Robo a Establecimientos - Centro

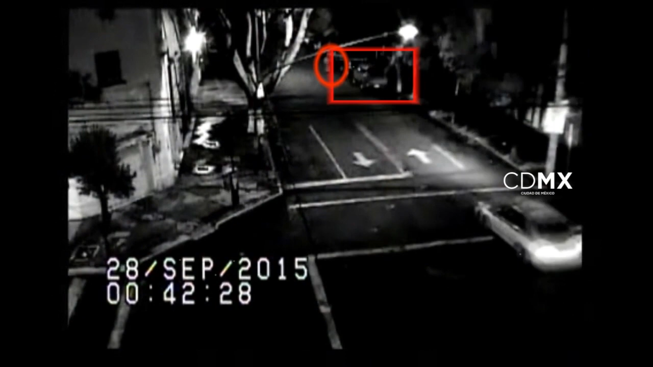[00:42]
donde observa el paso de la misma camioneta tipo van color rojo circulando sobre Avenida Vallejo, por lo que personal de monitoreo logra localizarla en inmediaciones de la colonia Algarín, estableciendo así una consigna de monitoreo y seguimiento especial a dicho vehículo. Evento 4.
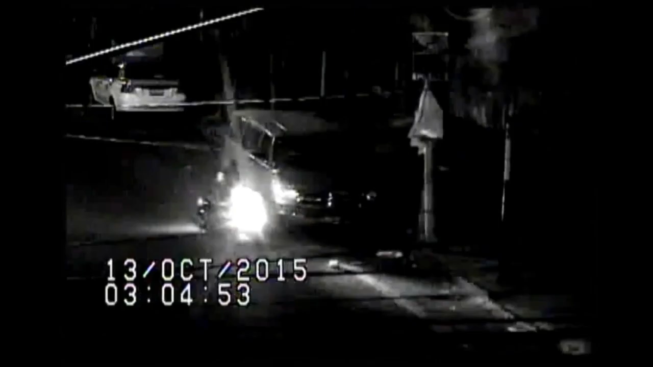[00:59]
El día 13 de octubre del año en curso, dando seguimiento a las consignas de monitoreo de la camioneta, detectan a un sujeto a bordo de una motoneta aproximándose a ella y abordándola para moverla sobre la misma calle,
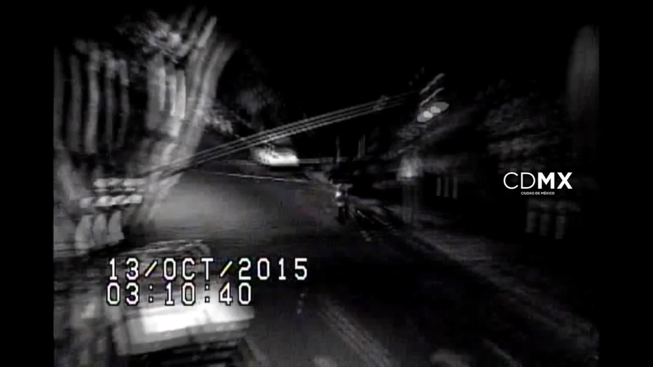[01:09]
por lo que se da seguimiento al sospechoso creando un cerco virtual de manera estratégica por varias calles de la ciudad,
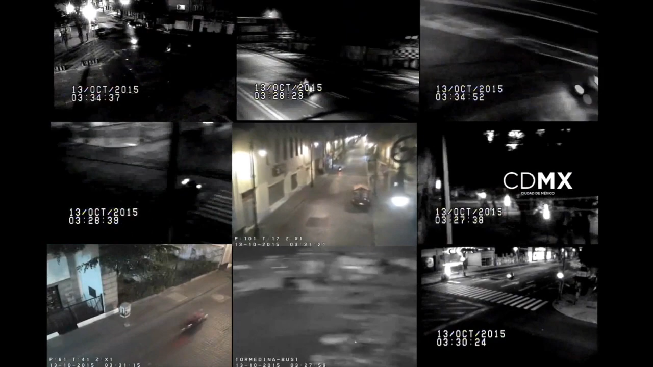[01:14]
hasta que se le observa llegar a una calle de la colonia Centro, donde deja un paquete a las afueras del establecimiento comercial Martí.
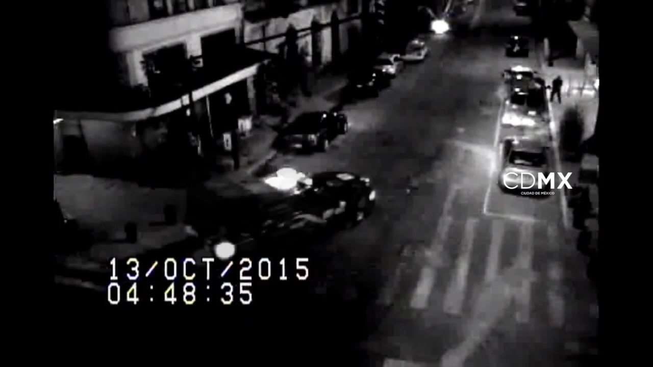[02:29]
Asimismo, se logra la detención de una mujer que se encontraba al interior de la camioneta.